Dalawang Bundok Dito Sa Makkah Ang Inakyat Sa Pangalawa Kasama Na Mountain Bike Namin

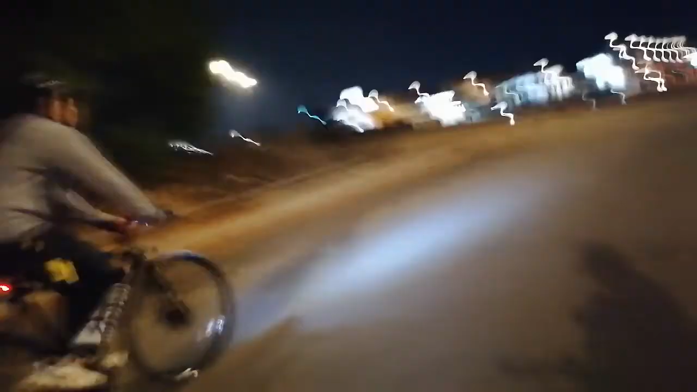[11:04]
Balta sa medyo kakat na ito, ito na yung sinasabi nila, rough road.